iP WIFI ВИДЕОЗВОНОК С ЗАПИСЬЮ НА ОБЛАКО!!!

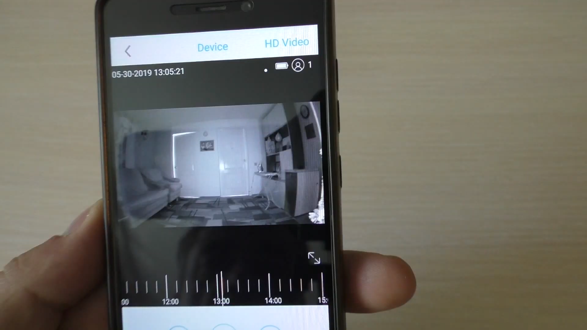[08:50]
Отнес я дверной звонок в тестовую комнату, где могу создать полную темноту.
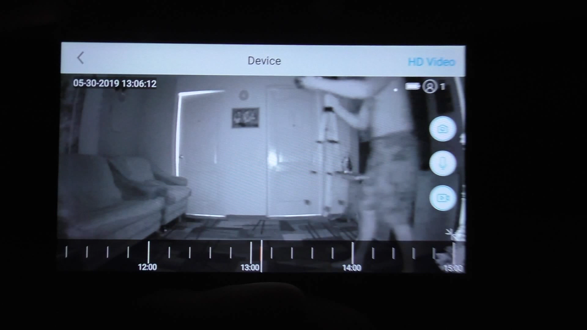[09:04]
Камера моя, которая в данном руке находится, ничего не видит.
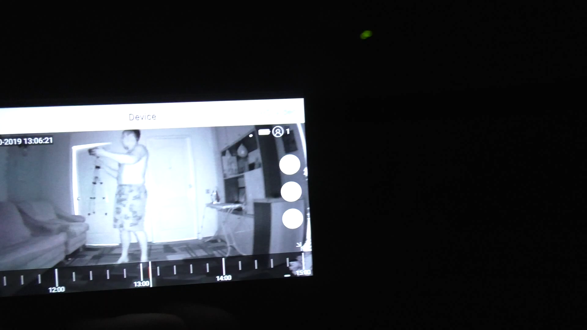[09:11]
А как видите, дверной звонок все видит. И даже в неплохом качестве. Небольшая задержка есть.
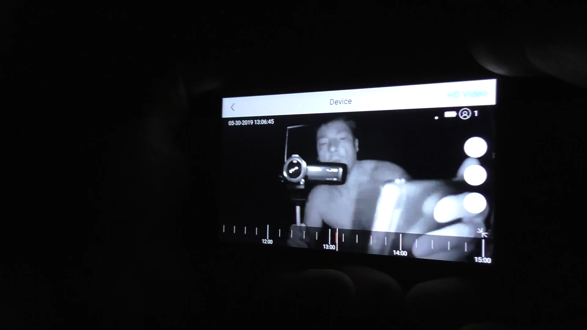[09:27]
Со звонком вот в таком качестве.
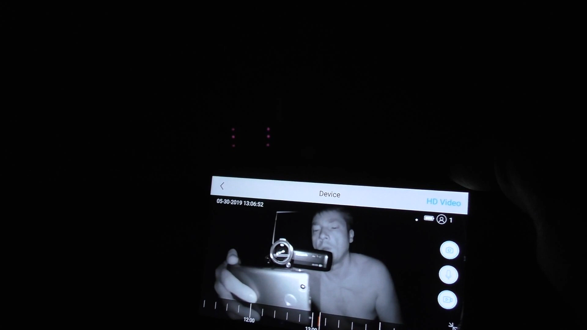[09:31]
Лицо мое не засвечено. Как видите, можно различить черты лица.
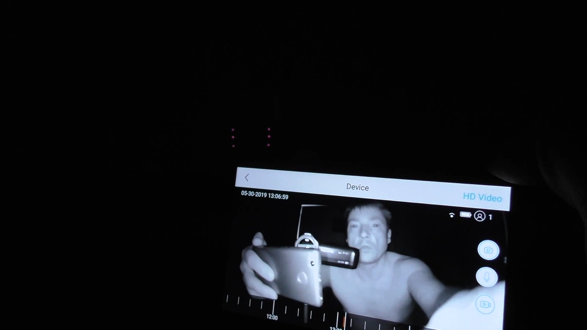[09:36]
Сейчас я ближе поднесу. Ну, вот так. Как-то вот так это выглядит. Режим день-ночь автоматический. При недостаточном освещении.